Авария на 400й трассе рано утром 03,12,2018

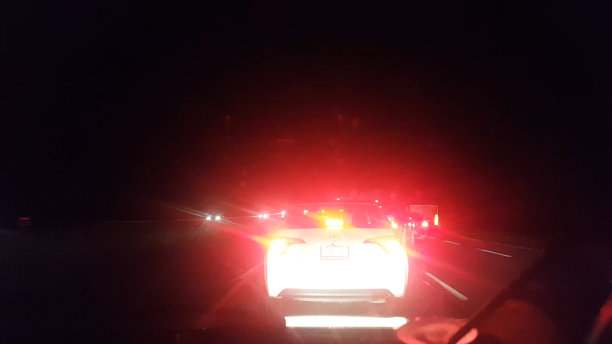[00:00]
офигеть на встречной полосе какая-то авария причем
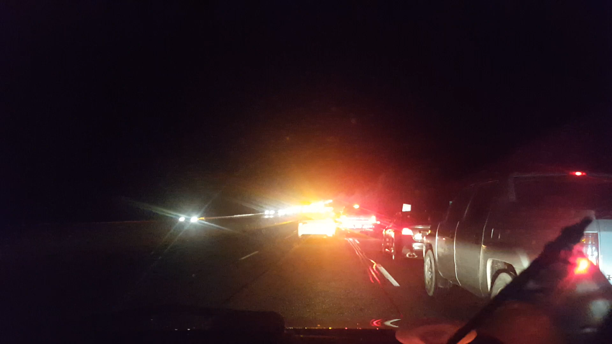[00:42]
он на меня еще не наехал ненарок так это выглядит стоят машины на объезд